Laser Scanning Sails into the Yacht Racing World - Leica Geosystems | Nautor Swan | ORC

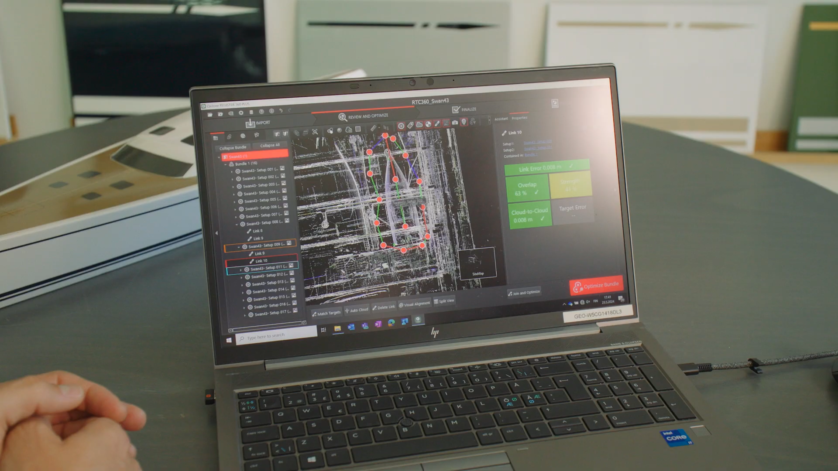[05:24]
When we come back into the office, we use the Cyclone Register